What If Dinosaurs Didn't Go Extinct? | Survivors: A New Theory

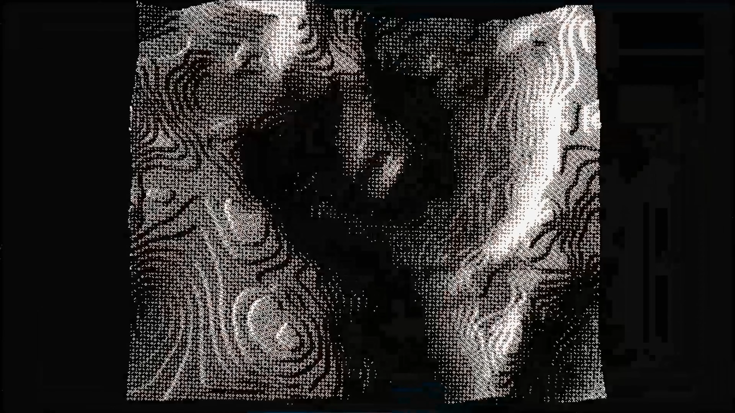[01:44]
When the impact point was scanned with specialized techniques, a crater 180 kilometers wide appeared underwater.
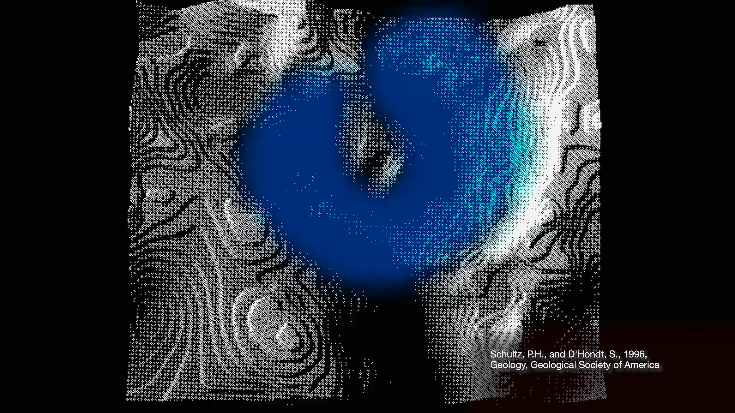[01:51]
Close examination showed that the crater was open at the top. This revealed that the bedrock melted by the impact flowed in a northwesterly direction.